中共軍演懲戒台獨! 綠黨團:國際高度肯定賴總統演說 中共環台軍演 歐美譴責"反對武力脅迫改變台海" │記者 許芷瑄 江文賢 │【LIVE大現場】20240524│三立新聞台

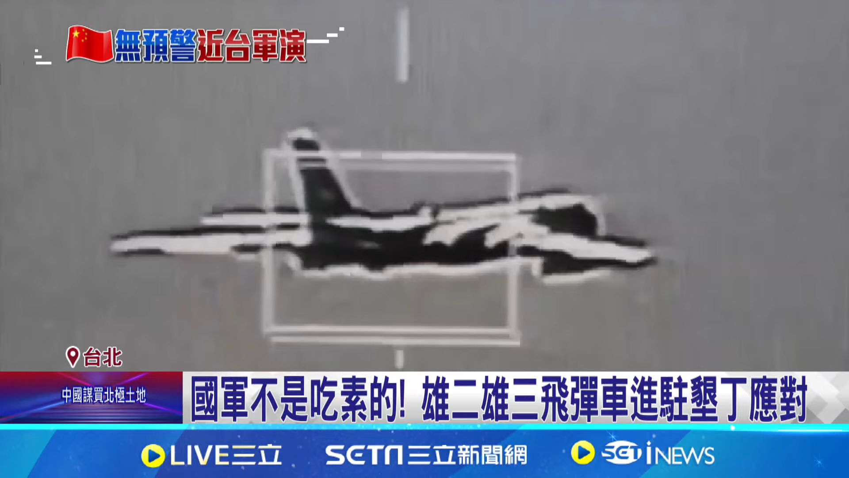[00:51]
控任務也釋出了我國國軍監控轟六型機以及共軍殲十六型機的畫面
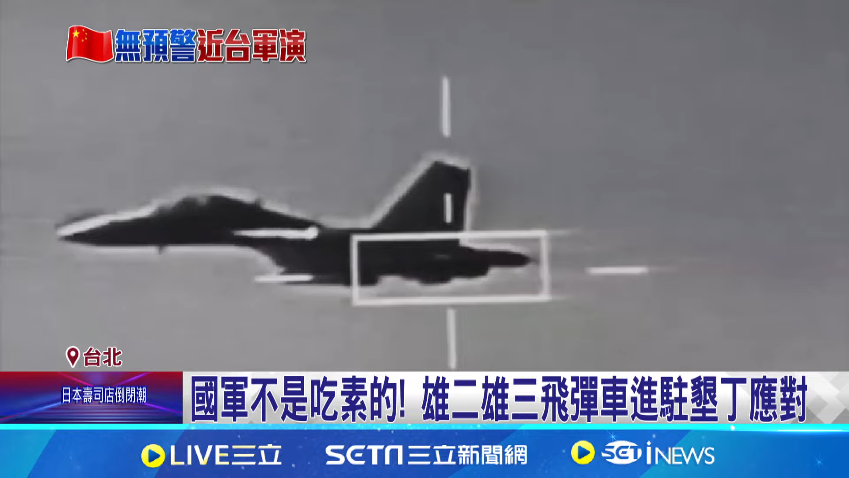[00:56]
空軍P3C反潛機一早執行警
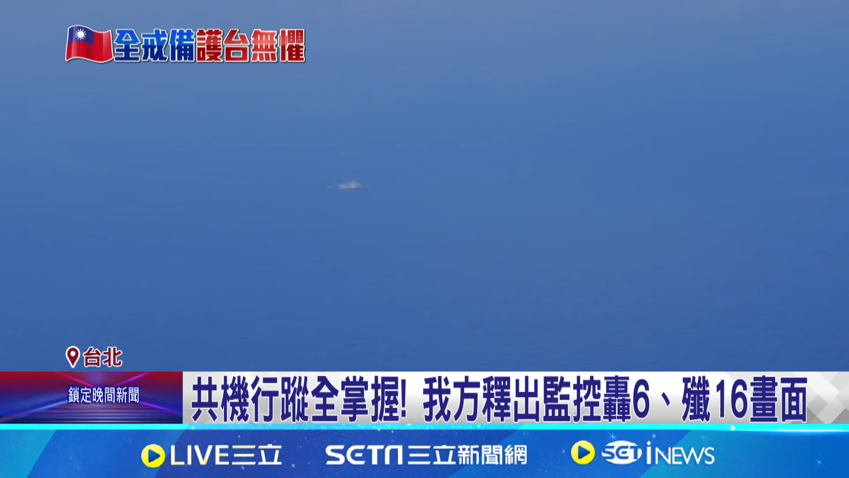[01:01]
戒攻擊任務也徵獲相導級護衛艦旅揚三型飛彈驅逐艦海警
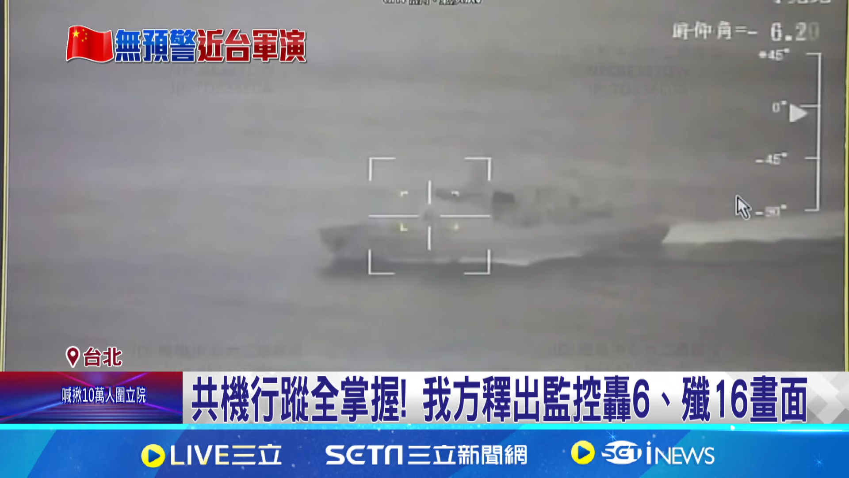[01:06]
船等除了嚴密監控國軍也部署飛彈警戒